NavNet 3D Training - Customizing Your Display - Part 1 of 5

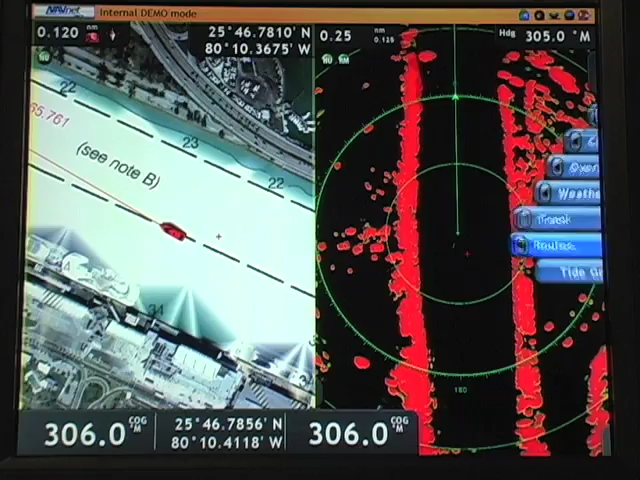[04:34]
The basic roto key is intended for the basic user with a minimum number of selections on the roto key. The standard standard, which is the factory default,
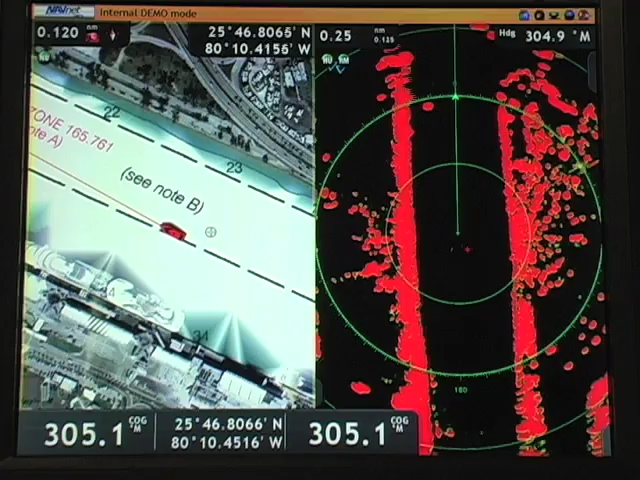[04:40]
has an average or medium number of menu items that are available in the roto key. The full roto key offers every menu selection that is available at the roto key level.
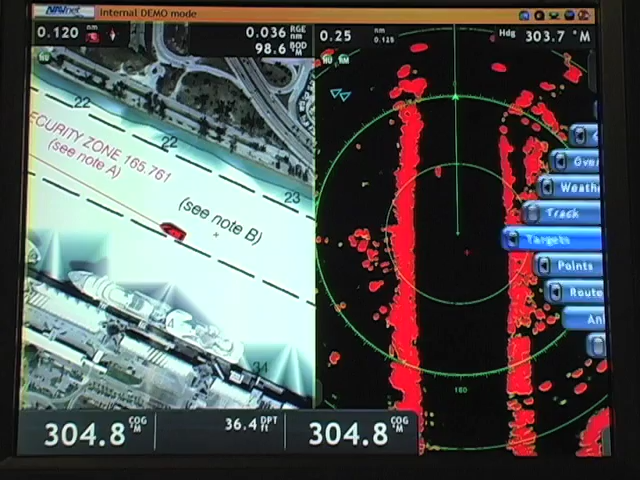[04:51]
And then custom, if we select the custom roto key, we actually choose each of the menu items that become available to us as we use the roto key.
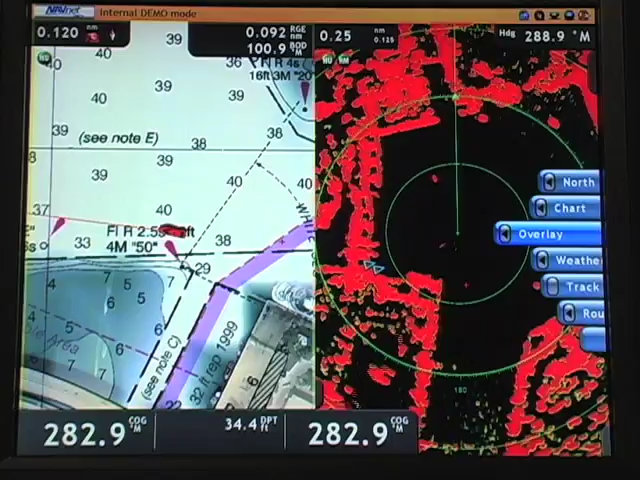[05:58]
I can simply push and hold the roto key and access full roto key control at any time.